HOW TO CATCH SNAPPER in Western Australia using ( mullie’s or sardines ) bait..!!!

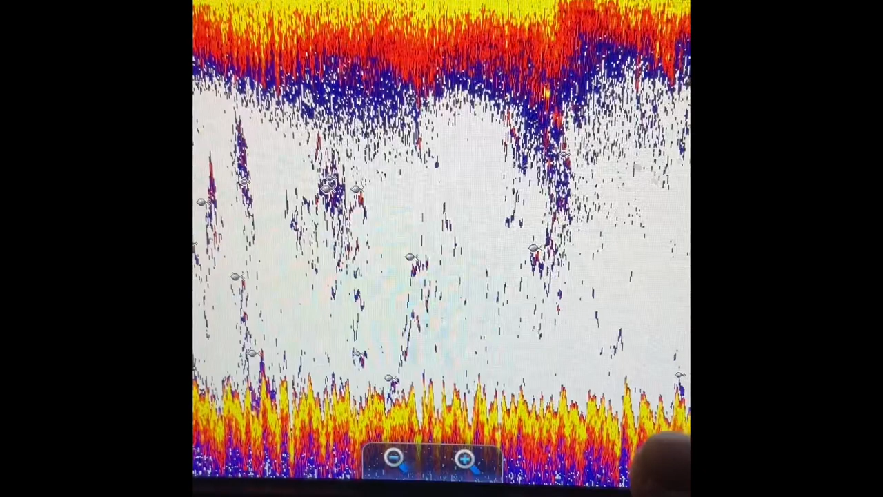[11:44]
Sabihin eh, merong ano, merong isda sa ilalim. Kaya yun po yung mga nahuhuli po namin. Yun, makikita natin, ito po yung ano, yung pinaka bottom. At ito yung ano, pinakataas. At yun nga yung mga isda. Makikita natin yung mga symbol na isda.
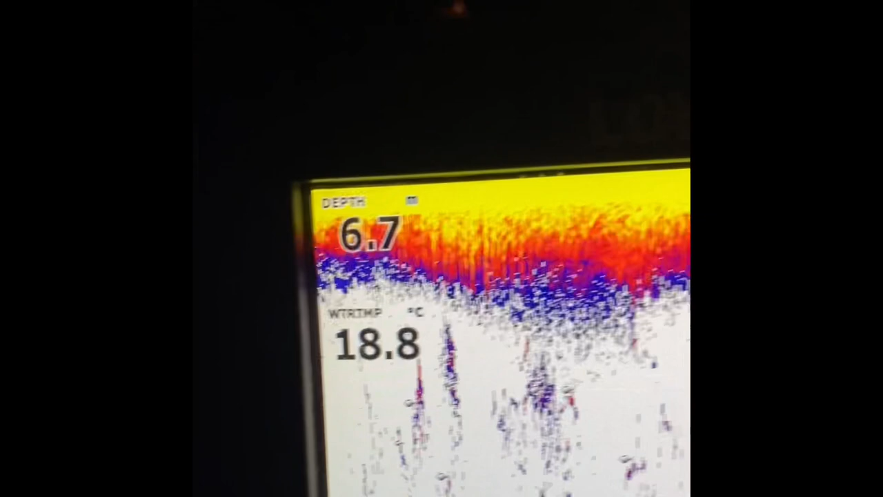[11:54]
On screen: depth 6.7 m, water 18.8°C
Yun yung mga... So karamihan ay mga, ano, mga snapper. Pero kaso lang, bawal ngayon eh. Manghuli. Kaya yun, binabalik namin. Bali, ang opening season is January pa. Kaya bawal huliin.